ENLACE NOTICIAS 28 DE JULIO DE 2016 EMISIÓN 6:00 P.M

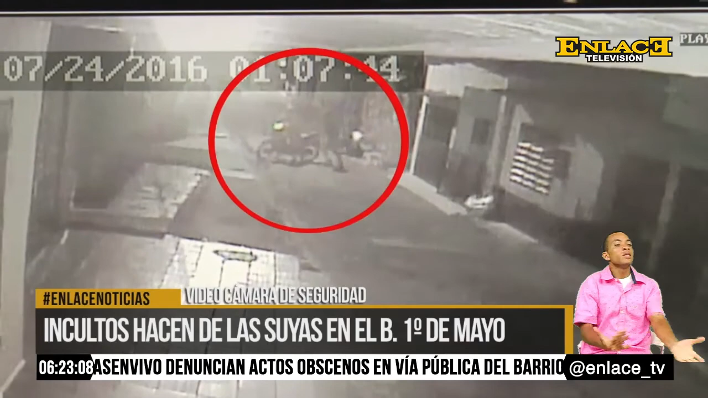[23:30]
percatándose de la soledad de la zona, cometen el hurto llevándosele el bolso donde tenía dinero en efectivo, celular y documentos.
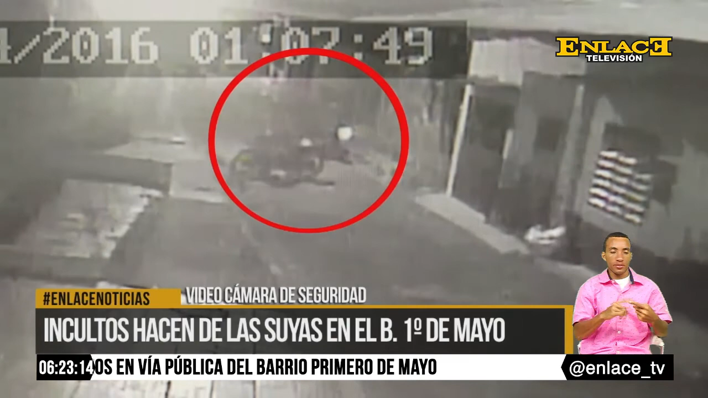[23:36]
¿Tenemos algún problema con algún bebé o vamos a salir o si venimos de pronto tarde?